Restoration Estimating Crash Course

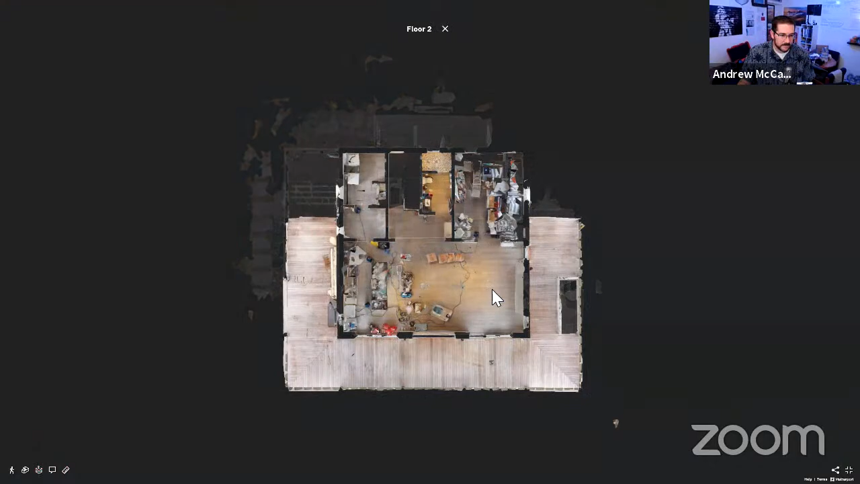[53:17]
This is a kitchen / dining / living room.
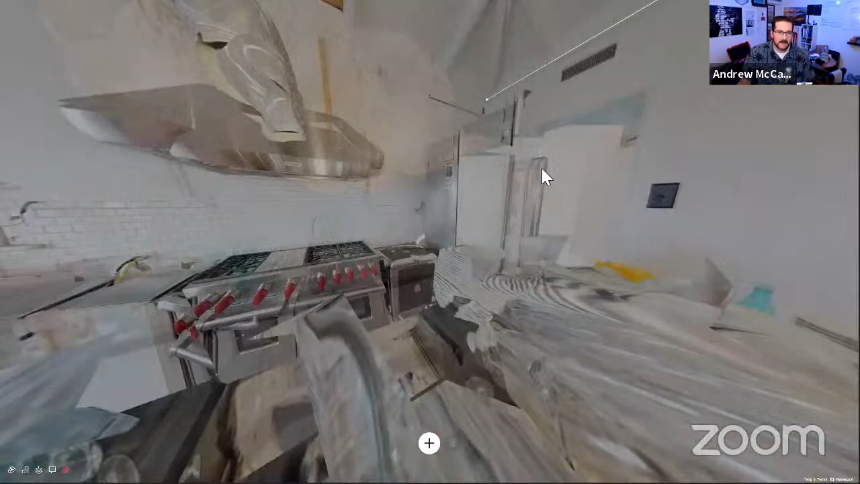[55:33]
But it looks like it's going to the corner.
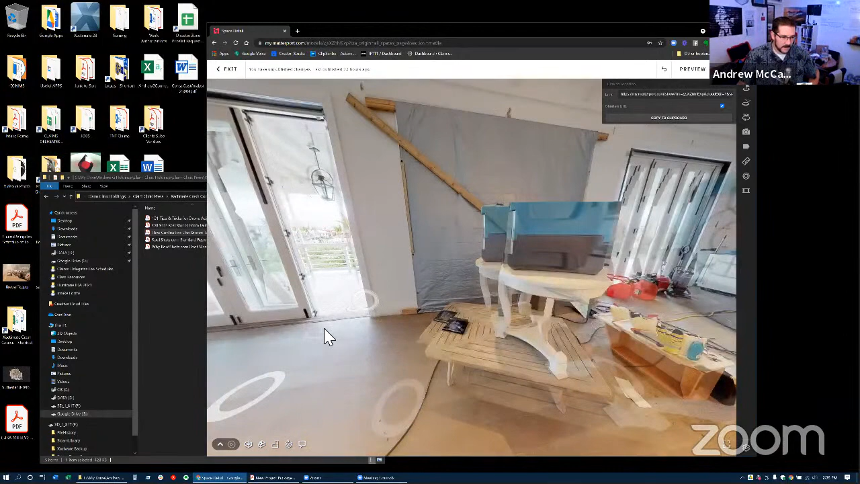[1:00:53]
All right, we were going to measure this window, right?
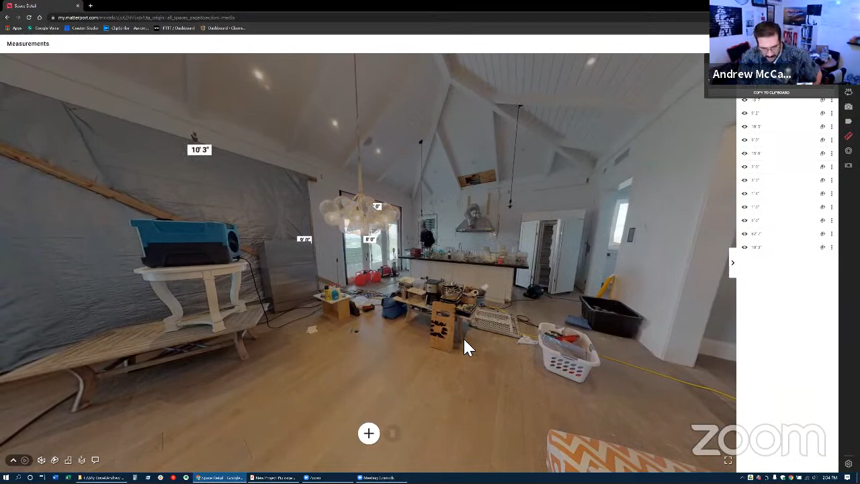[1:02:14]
Anything else in the framing category that you guys see?
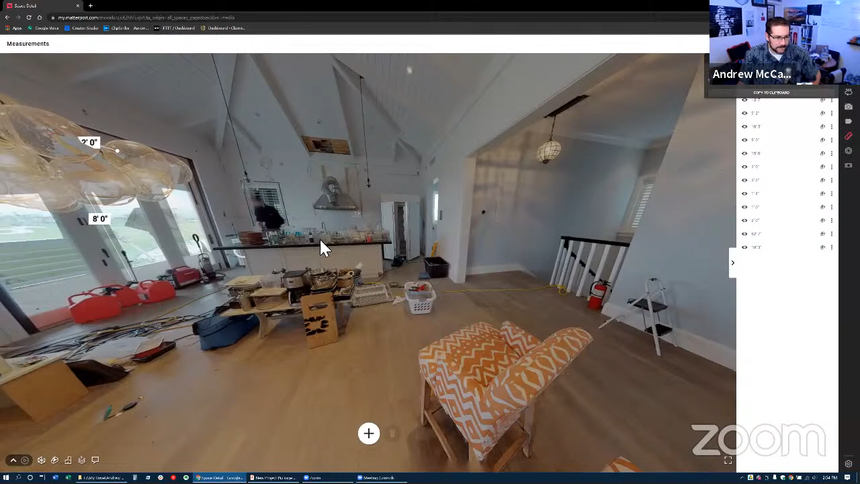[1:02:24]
Okay, let's move to the floor. All right, we've already established this is a engineered floating floor. And then I'm going to mark down to floor prep because there's a prep item plus leveler. And we'll look that up. What else we got on the floor? We've got to detach and reset
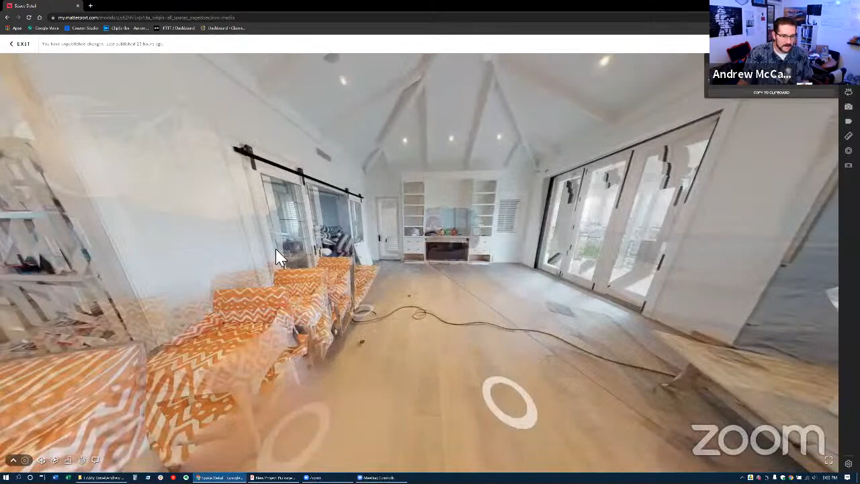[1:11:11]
Let's assume this is all the demo that's going to happen besides that baseboard because we're replacing the floor. So these walls are staying in place minus the one we're reframing.
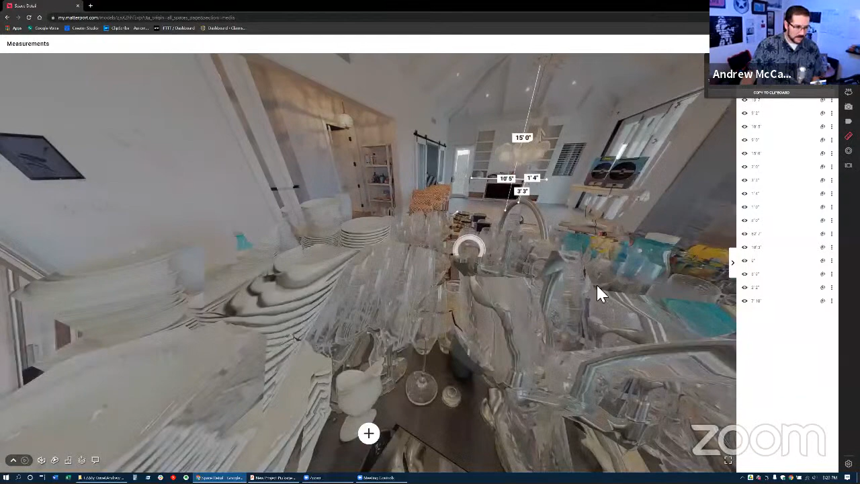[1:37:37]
I must have gotten a rush. I need one more scan, right? That'll do. There we go. We're going to call this a built-in. It's just a freaking refrigerator, but it had cabinets.
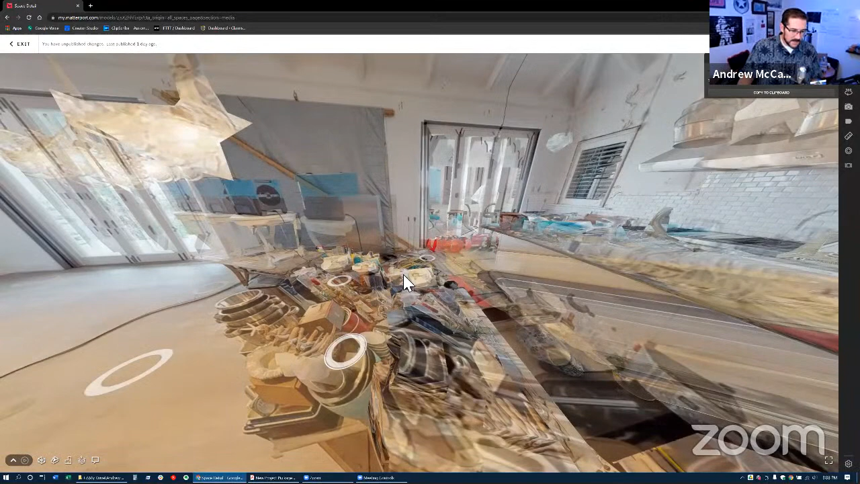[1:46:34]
Because traditionally cabinets are up against the wall, so you don't have a back. We need to keep that in mind when we're estimating tomorrow. This island has a back, and I might just, oh, there's an outlet cord right there.
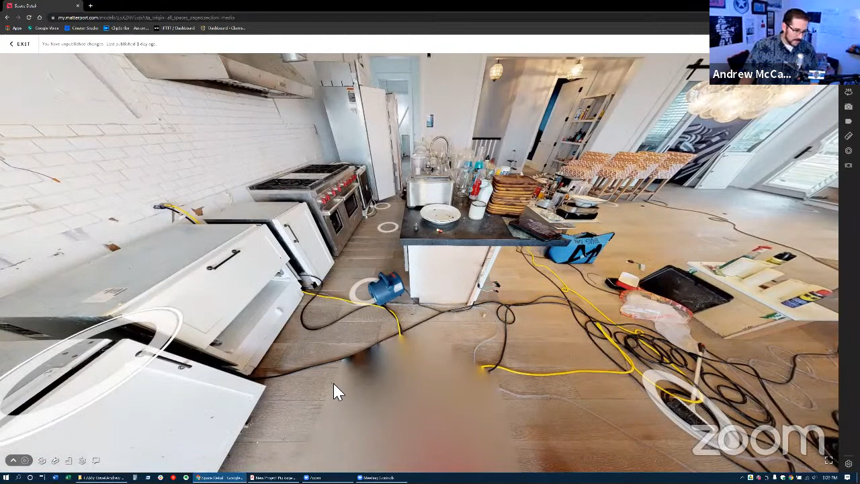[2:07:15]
Yeah, that's definitely not an end.